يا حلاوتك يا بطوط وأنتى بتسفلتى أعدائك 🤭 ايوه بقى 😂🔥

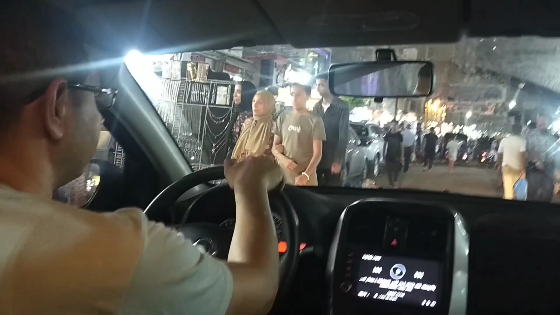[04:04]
واحمد عمال يلف واحمد عمال يلف على ركنة استنى اما اقلب لكم الكاميرا تتفرجوا اصبروا اهو الشارع اهو بصوا بطوط قاعده اهي واحمد سايق يا عيني واحمد خلاص هيطلقني ويخلص اوعى احمد تطلقني في المصيف اما نرجع يا احمد